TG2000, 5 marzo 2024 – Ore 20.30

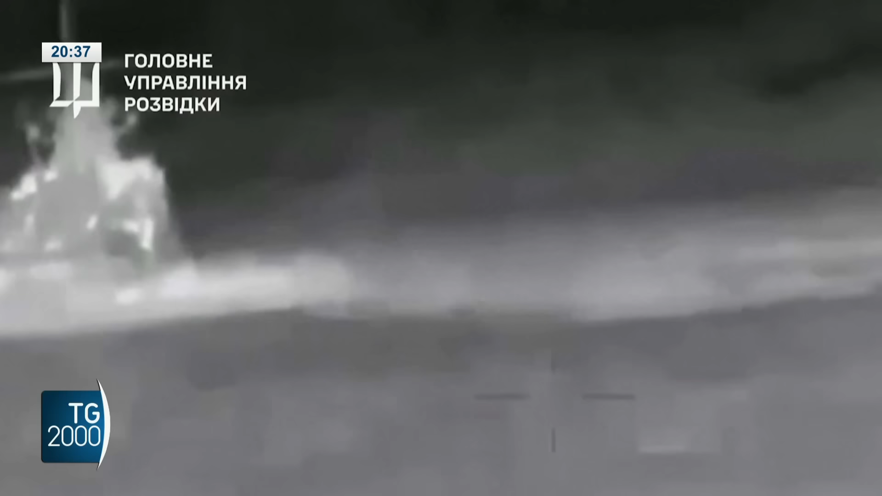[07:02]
Ancora una perdita pesante per la marina militare russa.
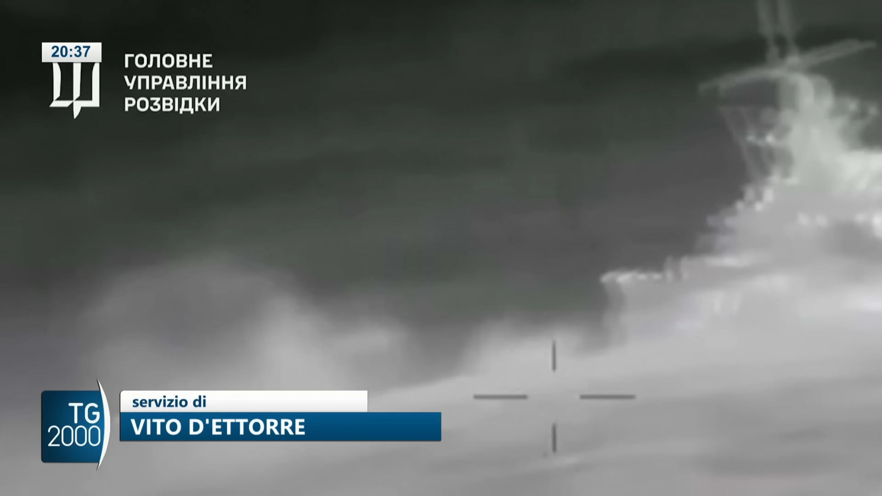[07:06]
I droni marittimi ucraini hanno colpito un pattugliatore di Mosca, una nave dal valore di circa 70 milioni di dollari,
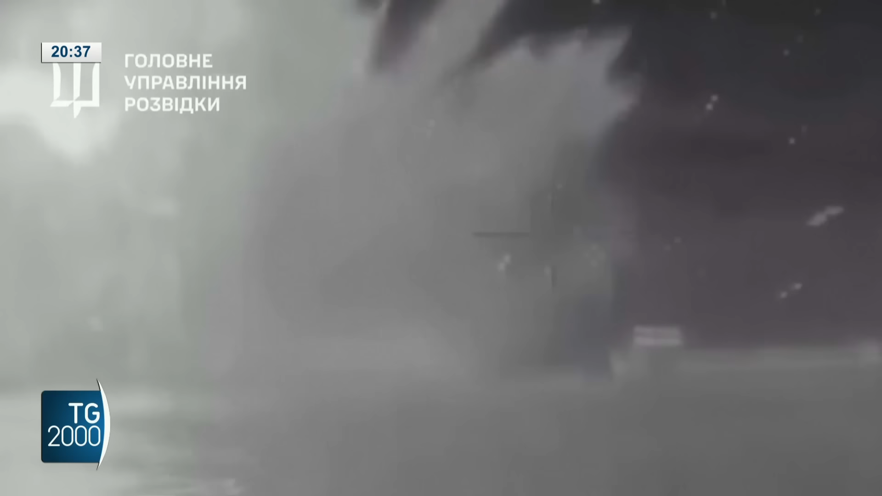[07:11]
una pedina importante della flotta russa del Mar Nero. Il portavoce della marina militare ucraina ha detto che la